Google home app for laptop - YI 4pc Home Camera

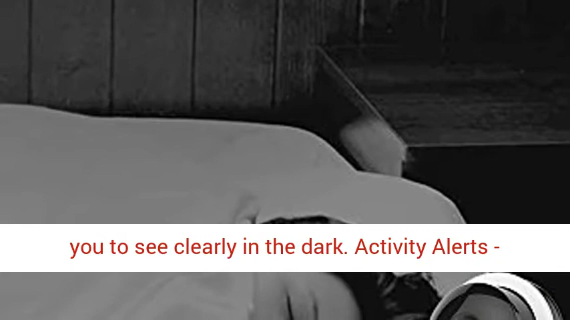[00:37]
IR, in low-light conditions, allowing you to see clearly in the dark.